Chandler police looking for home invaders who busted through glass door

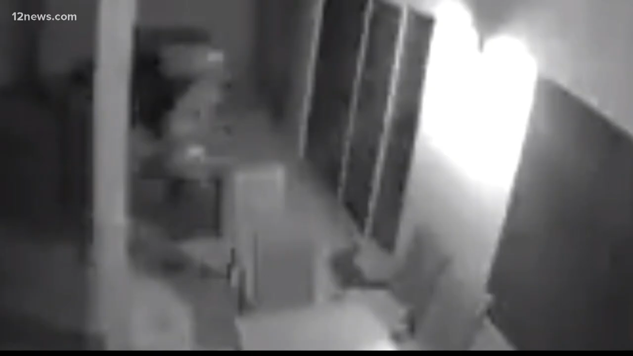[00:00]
A group of burglars caught on camera ramming through a homeowner's Arcadia door. Chandler Police sharing this security video tonight as they work on tracking down the suspects. This terrifying home invasion happened earlier this month near Dobson Road and Chandler Boulevard.